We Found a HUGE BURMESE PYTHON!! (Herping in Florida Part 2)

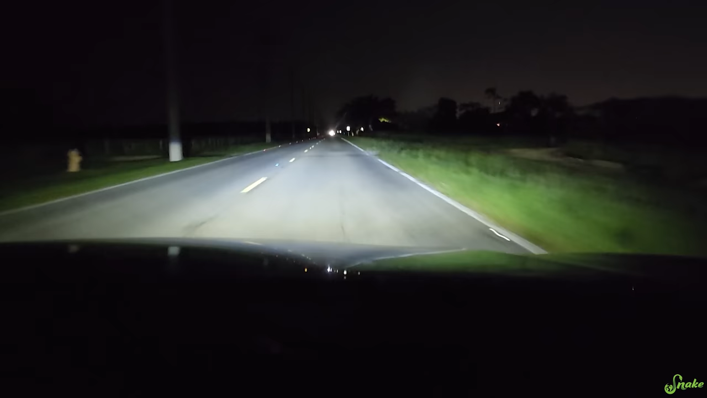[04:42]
Ooh, that is different. I don't know what that is. It looks corn snakey.